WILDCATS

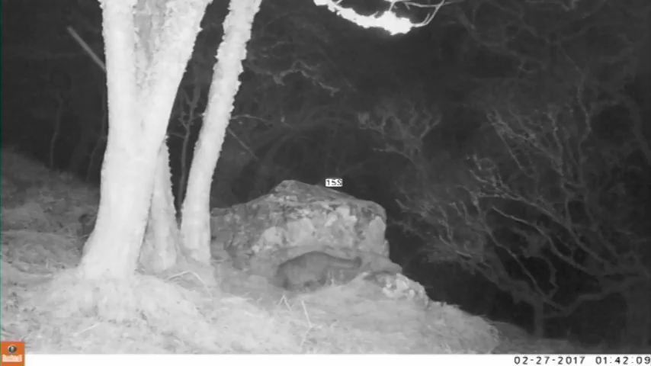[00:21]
reports a wildcat captured on film in the dark in the Highlands or is it a